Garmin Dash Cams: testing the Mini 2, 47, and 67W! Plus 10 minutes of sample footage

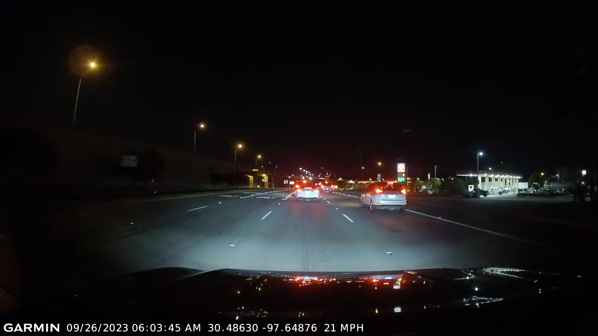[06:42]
Night footage in these cameras isn't the best in the market, and we don't have any kind of infrared night vision, but it's perfectly serviceable and will give you all the documentation you might need for an accident that happens after dark. And the other thing that I really like about both the 47 and the 67 is that
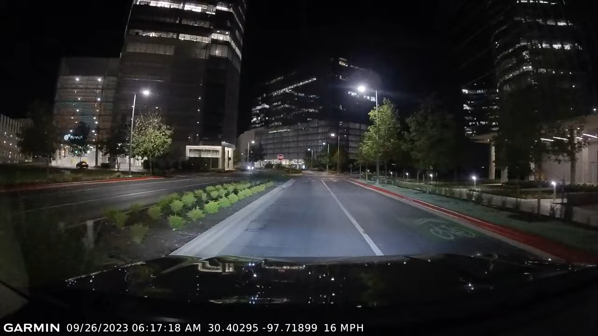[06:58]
these cameras record extraordinarily stable footage. Okay, now let's talk about the 67, and at first glance, just looking at these two side by side, you'd be hard pressed to tell which is which.